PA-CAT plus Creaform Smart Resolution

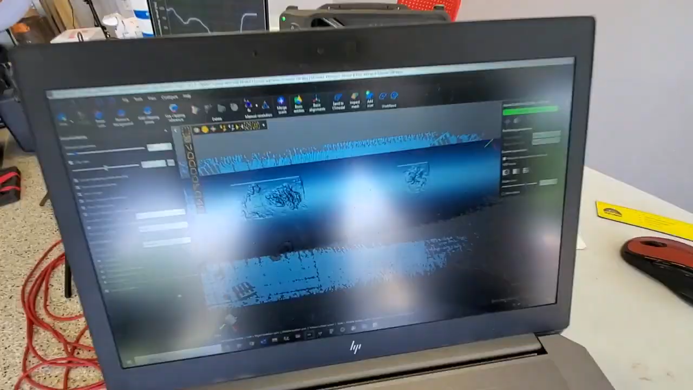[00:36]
As you can see on the computer, we were able to generate that in real time.
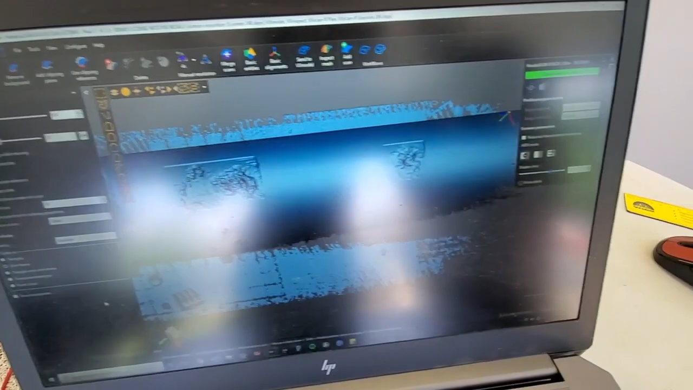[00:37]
Alright, let's see it in action. Alright.